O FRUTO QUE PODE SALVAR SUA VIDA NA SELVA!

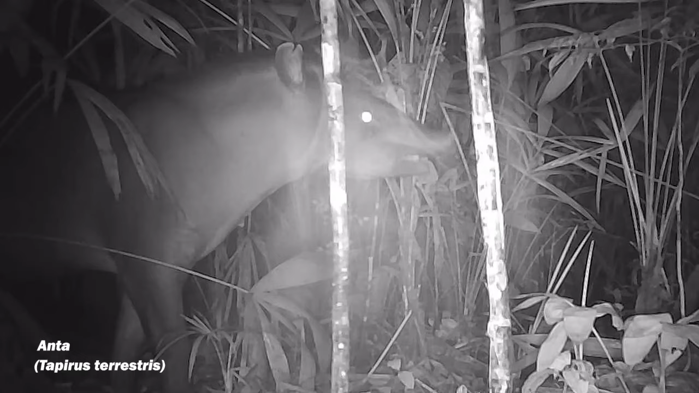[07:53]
Sempre atenta a qualquer barulho, ela chega de mansinho. Cheira por onde eu passei e não muda a passada sem ter certeza que ela está segura. Já o macho chega e vai passando direto. Não é porque ele seja destemido não, é porque ele está no encalço da fêmea. E se ela passou, é porque a barra está limpa. Confiante que não há perigo, ele não resiste e volta para comer o fruto da sova.
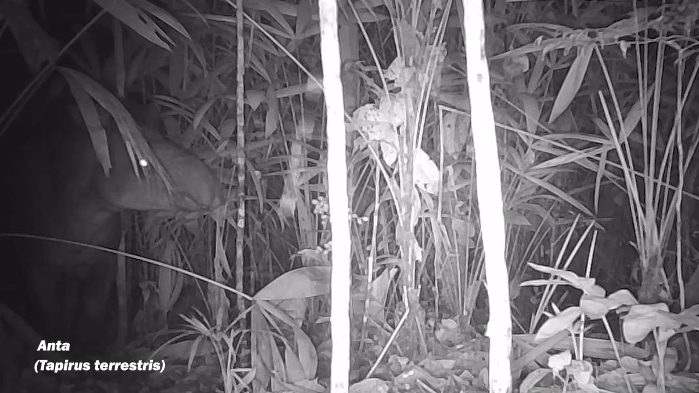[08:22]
Na última noite, aparece uma outra anta, sozinha e muito cautelosa. Cheira e após detectar alguns vestígios, prefere ir embora. Afinal, ela precisa proteger o filhote, que ainda está se gerando. Pelo menos, é o que parece, por conta desse barrigão.